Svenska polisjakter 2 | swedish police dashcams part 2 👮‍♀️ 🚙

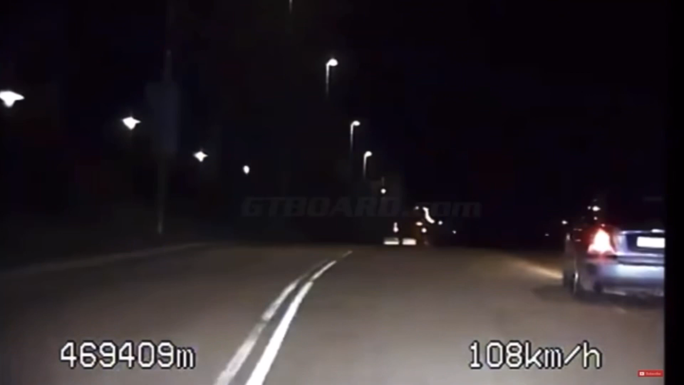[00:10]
Då har 76-30 gått om och ligger först. Vi lämnar resen till dem. Amen!